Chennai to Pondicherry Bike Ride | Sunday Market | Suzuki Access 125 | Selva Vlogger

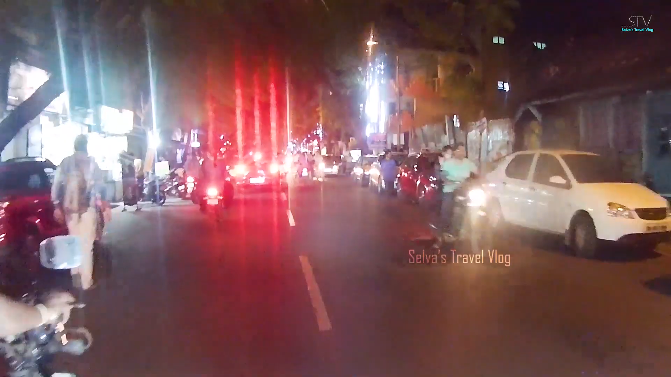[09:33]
ஃப்ரெண்ட்ஸ், இதான் அந்த சண்டே மார்க்கெட் ஸ்ட்ரீட்டு தான்.
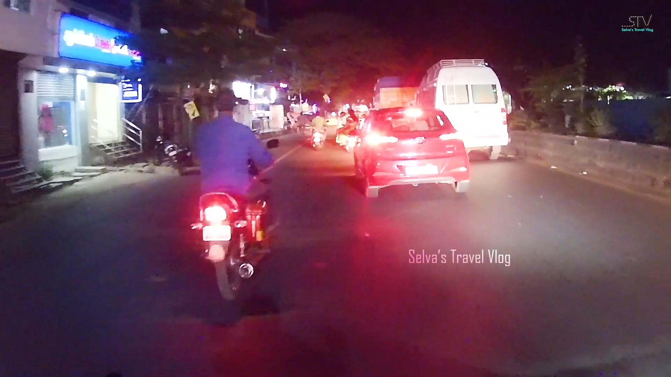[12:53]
இங்கே உள்ளே போகிறது தலைவர், லைட்டை போடணும், நம்ம லைட்டை போட்டு ரொம்ப பயப்படுறாங்க. அது வரைக்கும் சின்ன வண்டி பார்த்தோன்னே சும்மா 2GB அப்படின்னு செய்வாங்க,
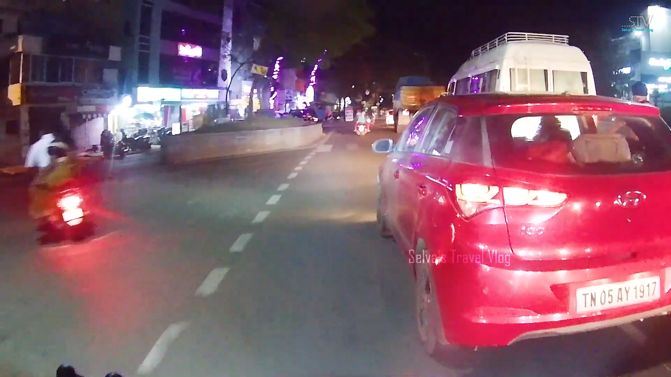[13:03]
நம்ம வண்டியில் லைட்டு போட்டவொடனே பயந்துடுறாங்க, பெரிய கார் ஏதோ வந்துட்டுருக்கு அப்படின்னு சொல்லிட்டு. ஏன்னா லைட் நல்லா பவராக போட்டிருக்கேன் நான்,
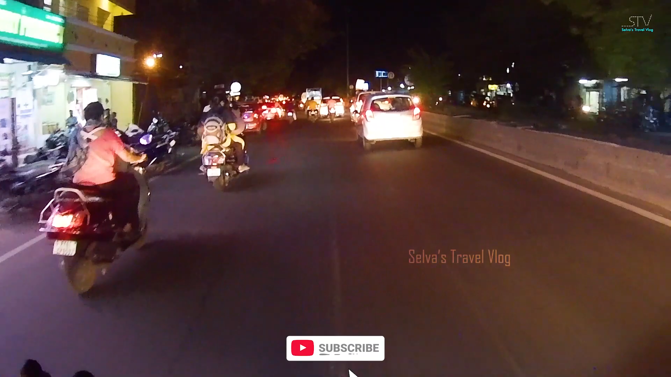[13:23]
என்ன லைக்கர்? எஸ் வெரி வெரி ஹாப்பியா ஃப்ரெண்ட்ஸ். இதுக்கப்புறம் ஃபாரஸ்ட்டில் போகிற மாதிரி தான் இருக்கும் வழி, என்ன லைட் இல்லை.
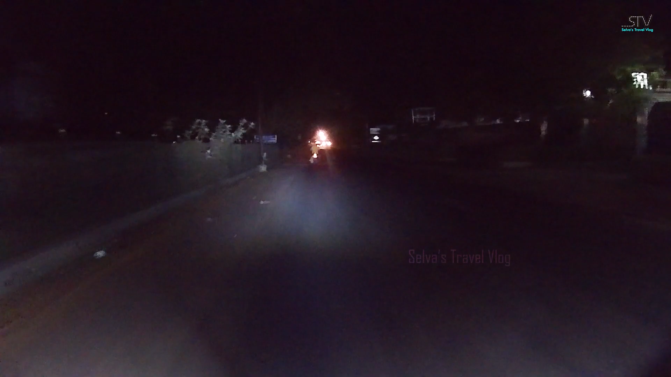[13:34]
ஸோ அதனால் ஃபாரஸ்ட்டில் போனால் அப்படி தான் இருக்கும். ஸோ அந்த ஃபீல் தான் இப்போ இருக்கும். இனிமேல் மணி 8 ஆகுது இப்போது.
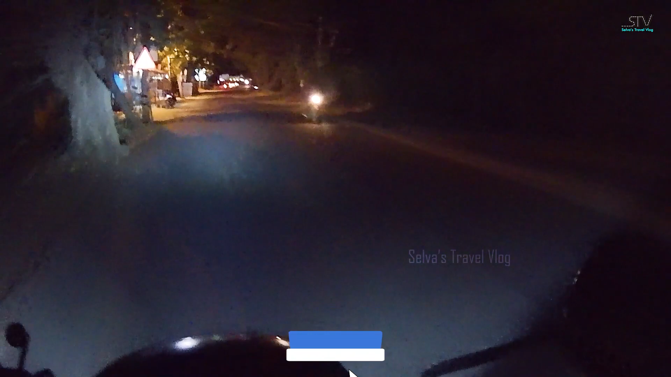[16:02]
ஸோ இந்த ஏரி வந்து நாங்கள் சொல்ல ஆரம்பிச்சல உஸ்டேன்னா. ஸோ அங்கேருந்து இது வரைக்கும் அந்த ஏரி இருக்குது, பெரிய ஏரி தான் இது.